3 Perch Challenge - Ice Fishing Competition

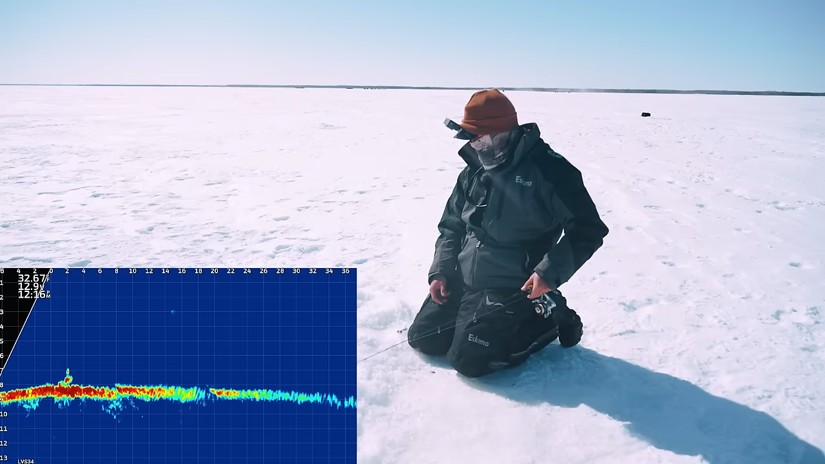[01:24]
There's nothing here. Do you want me to take that? Will you go put those bells on? No, I'm busy, sorry. Well, that's a blob. Okay. There's two, eh? I don't think there's any.
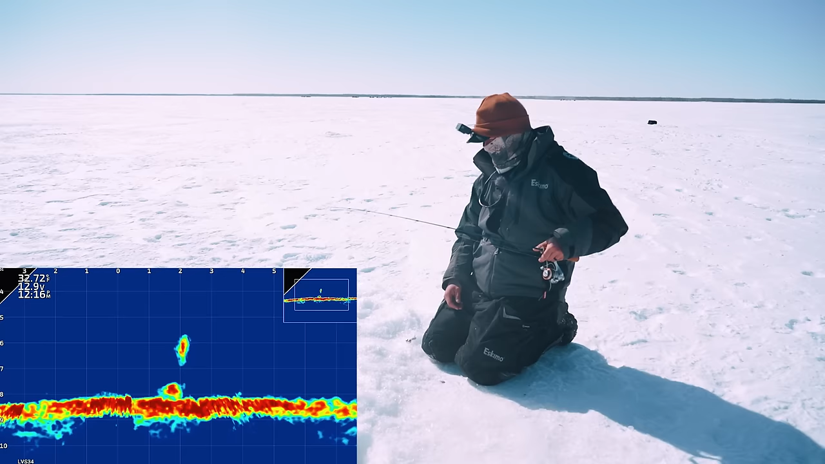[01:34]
At least the smaller one's going for you. I dropped to that small one. Or that big. Oh, that's a nice looking fish. I'm gonna drop into the mud. Spook him. There he goes, gone. I can't believe I didn't get one of those.
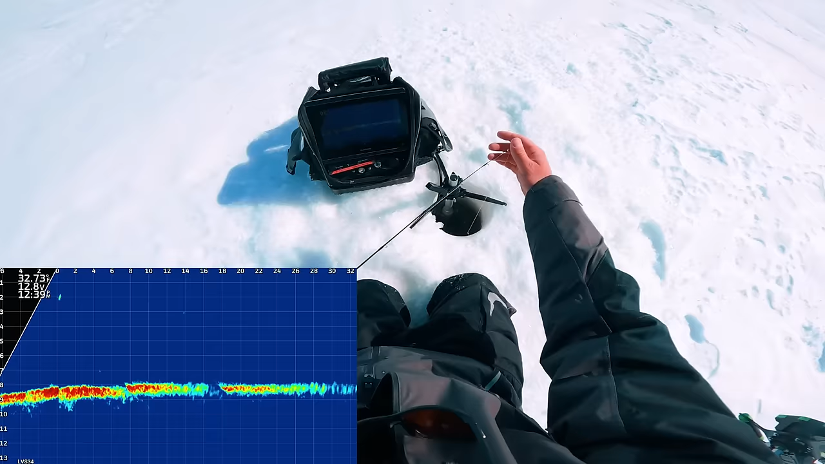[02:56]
We got a fish 14 feet away coming towards me. Ooh, that fish is coming nicely. 12 feet. Oh wow, this fish is on a line. This is very good. 5 feet away, 3.5 feet away. It's ready to kill. 2 feet away. Oh, this must be a pike. Got it. Oh. Uh-oh. Must be a tiny pike. Yeah, that'd be a good one for Keevan. Don't show Keevan, don't show Keevan.
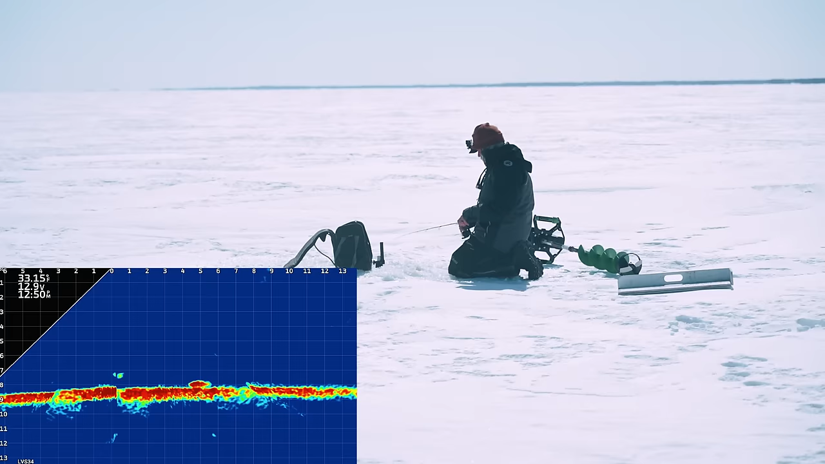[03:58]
Ooh, the one at 6 feet looks huge. It looks giant. Oh, yeah. Oh, yeah, baby. 5 feet away and locked it on my bait. 3 feet, 2 feet, 1 feet, 0 feet.
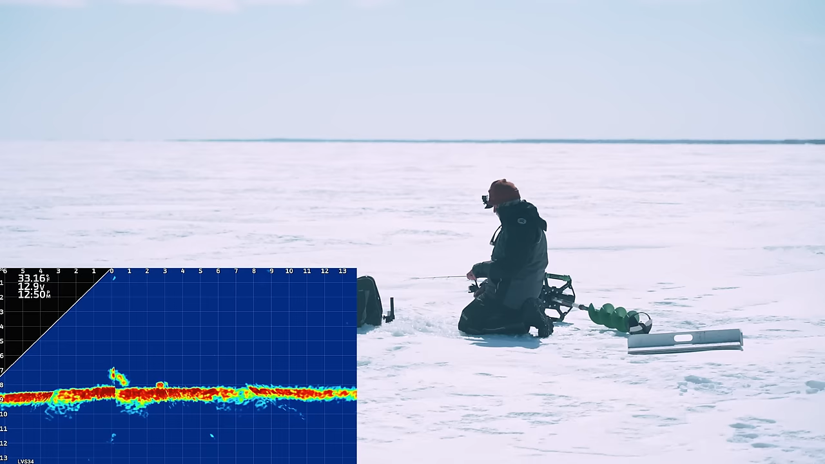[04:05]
Oh, just thumped it. Oh, wow, this has to be big.
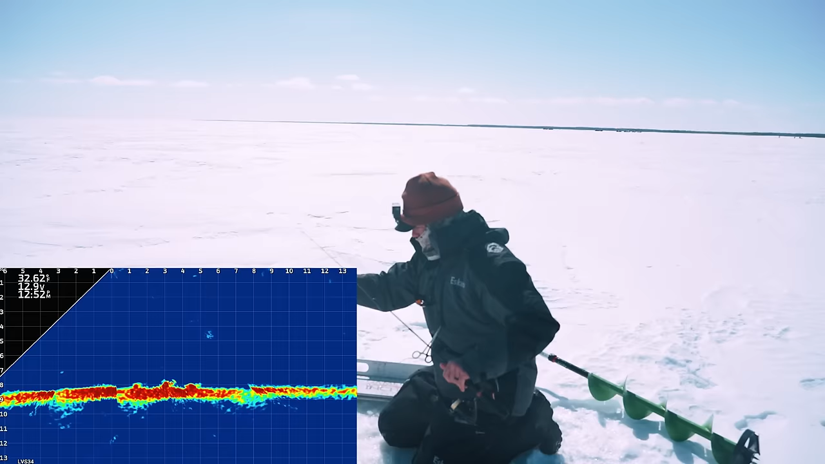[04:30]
The rattle bait. I let Keevan use the rattle bait yesterday. We're still on him. We're gonna get another one. My hands are gonna die, but so worth it. Look at this, they're still down here. I'm gonna try to warm up my one hand. Wow, these are some aggressive perch. They're like Lake Winnipeg walleyes. This is the crazy thing. They just come in on pods. You gotta be like ready. This is a big one. This is a big one. Here we go, 2 feet away.
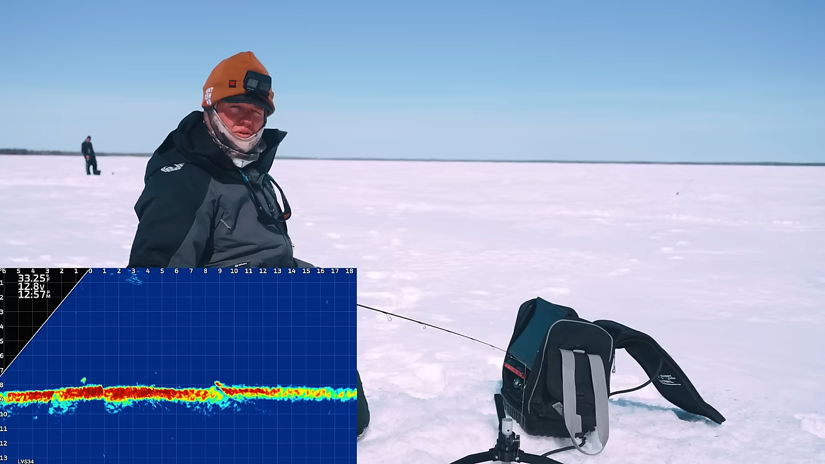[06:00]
If your live scope's facing that way, that fish could be just off to the side and you'd barely mark him. Oh, there's a fish on me here, Brando.
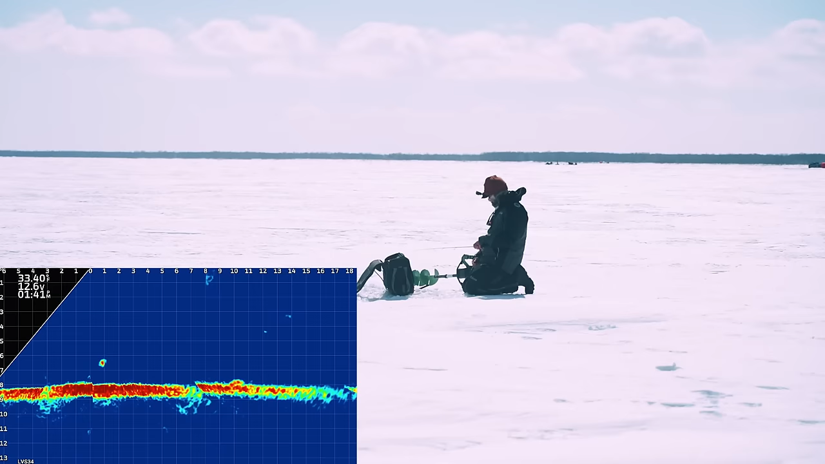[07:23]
Got a nice mark like 10 feet away. I need to make some moves if I'm gonna catch up on Keevan.
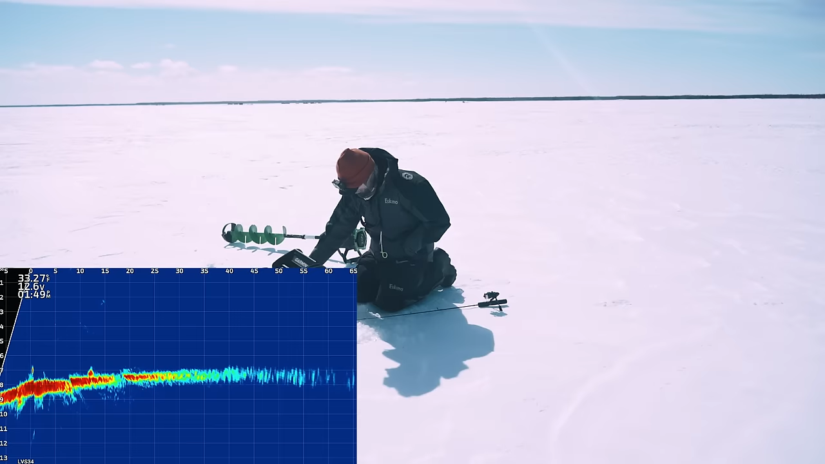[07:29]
I think this wind is just giving me a poor attitude. There's a nice blob coming in 10 feet away. Might be a big perch. I like the shape and size of this fish. 2 feet away, any second now, his mood's gonna change. And he's gonna lift. Yeah, here we go, here we go, here we go.
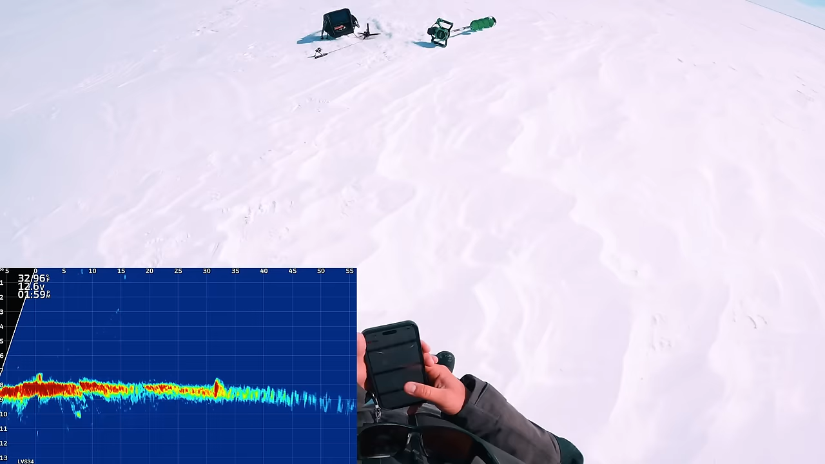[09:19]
Oh, there's a fish under me.
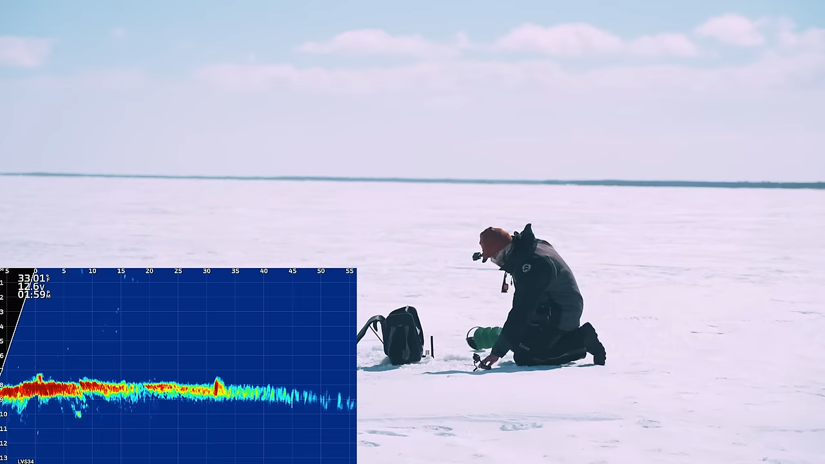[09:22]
There's one staring at me. There's one staring at me. You good, Brandon? Ooh, there we go. Ooh, it feels decent.